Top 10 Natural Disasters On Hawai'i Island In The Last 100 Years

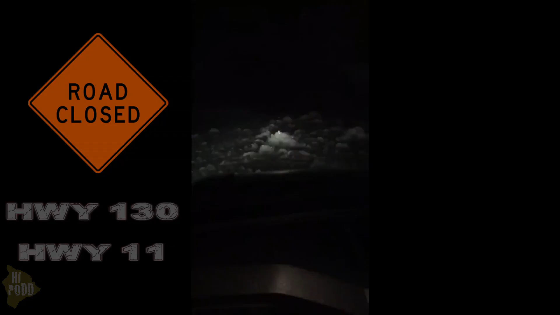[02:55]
Both of the primary highways in Puna were shut down, as floodwaters littered the roadways with rocks and other debris.